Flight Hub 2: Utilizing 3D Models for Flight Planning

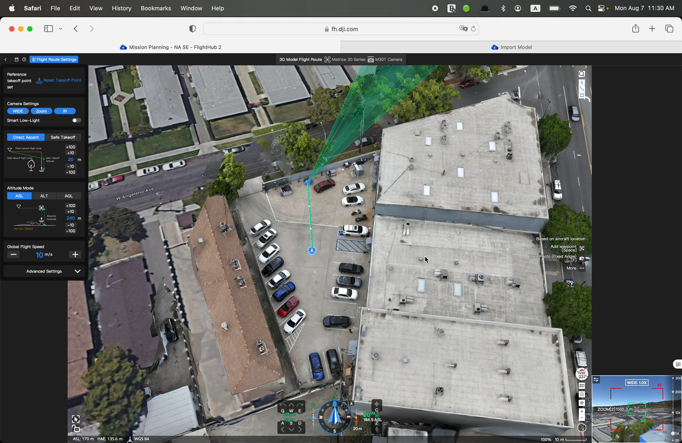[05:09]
So then same thing here. I'm going to move my aircraft based on that one. So you see there's a difference between the ASL, the ASL, the ASL height is about 20 meters. So you move here, it's changed. So it's probably lets you know you're above something. You see, this is the, this is the current ASL,
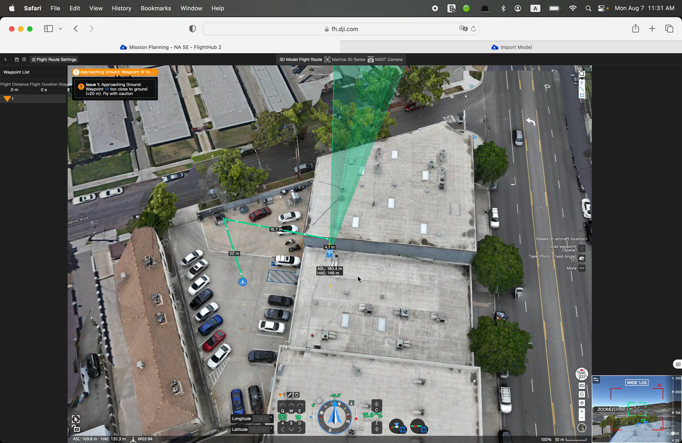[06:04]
I got a warning because it's too, it's like approaching to the ground less than 20 meters here. Same thing in the last sections we mentioned. So basically for all other rest of the flight route settings are the same, but here you probably can have a better view of all the details.
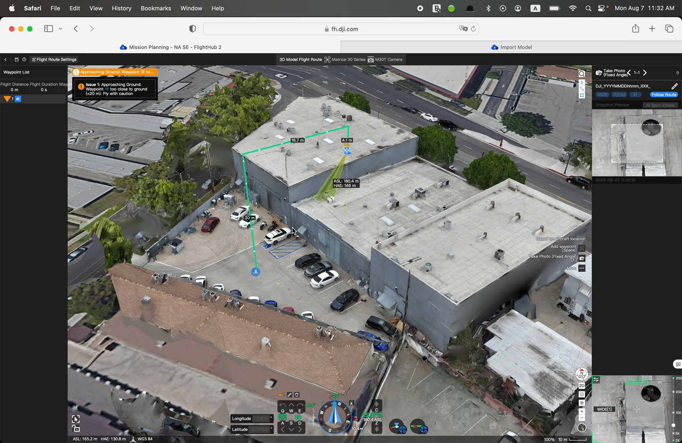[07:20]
So here you see, even a little bit close to the top roof, but I still have a buffer for the other higher roof, which is good. So this is just a warning. It's not just ban your mission. It's just let you know you have to like fly with caution of everything.
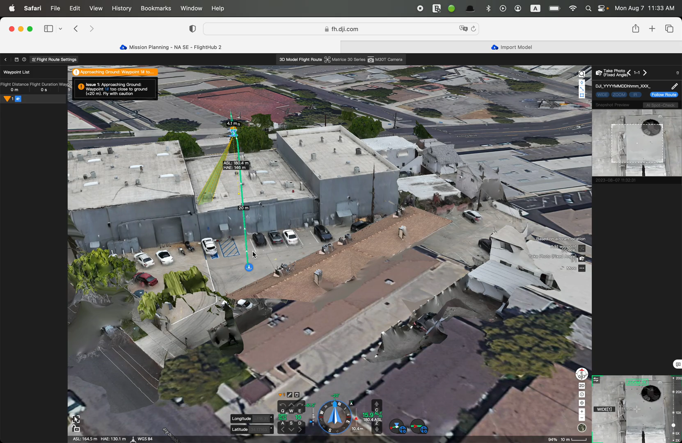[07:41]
You need to know everything about your mission. Okay. This is the 3D model input. So let me see. Yeah. Basically you can also try to use a points model here, not just it's done.
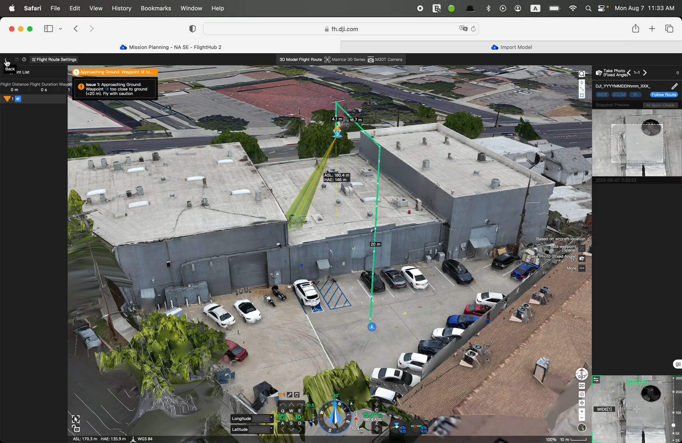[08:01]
So let's go back to map,
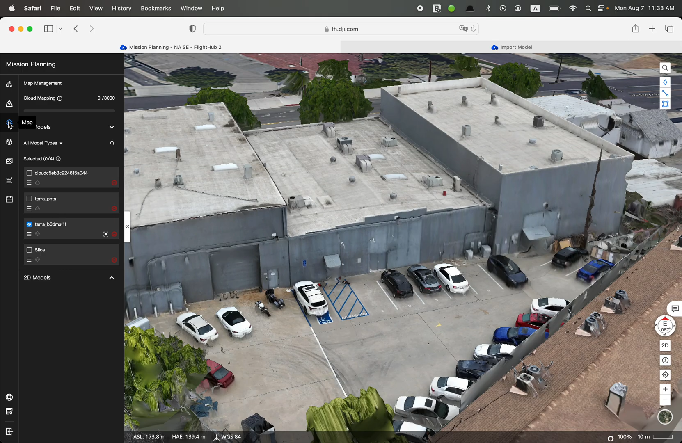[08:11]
hide this model and show the points model here.
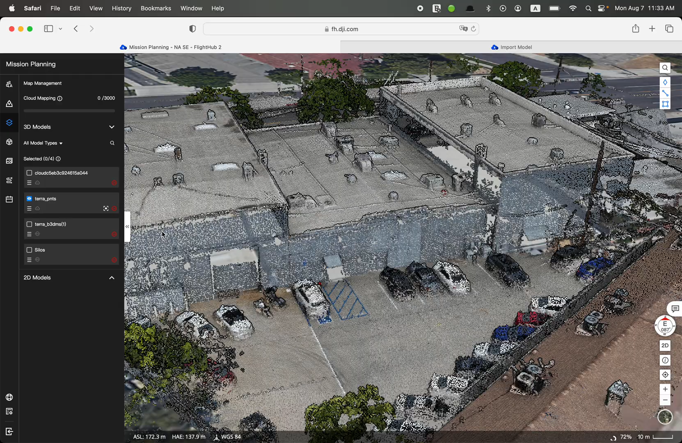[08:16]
So you also have a points model.